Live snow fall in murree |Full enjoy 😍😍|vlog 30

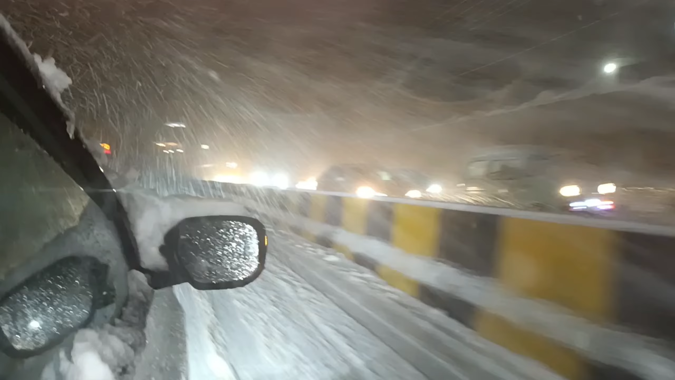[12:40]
इस पर बारिश लगी हुई है, ये मोटरवे पे तकरीबन 4-5 किलोमीटर हो गया, तो ये अभी तक ये जोर से इतनी बर्फ है।